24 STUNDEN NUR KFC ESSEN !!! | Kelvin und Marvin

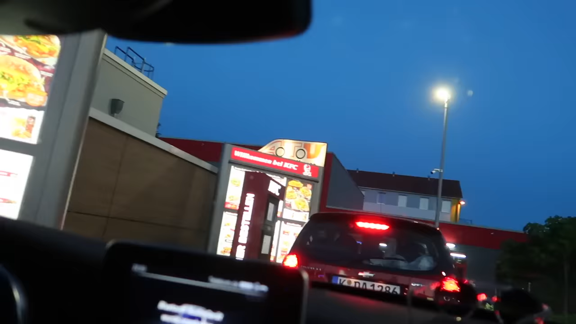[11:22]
So, Leute. Nächste Runde. Es ist ja schon dunkler jetzt geworden. Unser Abendessen wird jetzt bestellt.